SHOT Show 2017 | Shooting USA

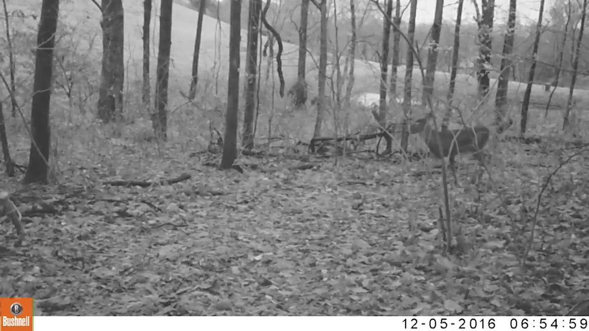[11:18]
We have deer walking through, turkeys walking through, possum, armadillo.